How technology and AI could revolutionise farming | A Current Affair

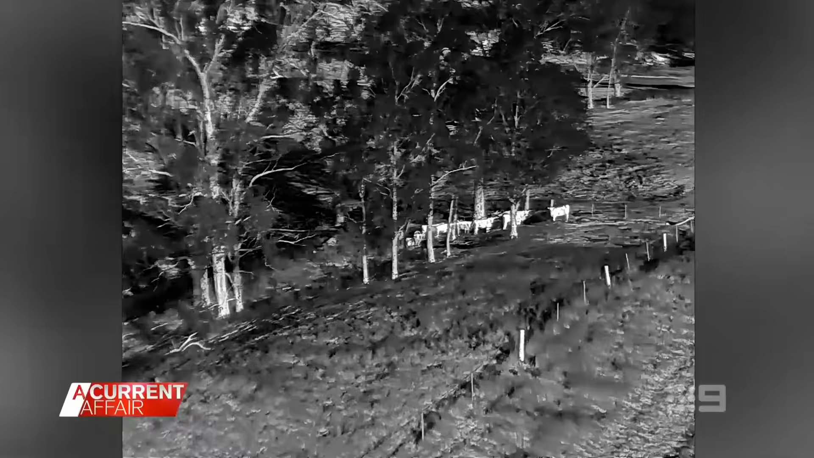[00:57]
Noticing a handful are missing, infrared cameras detect the breakaway group near a creek, the drone guiding the runaways back to the rest of the herd. They've come together quite nicely.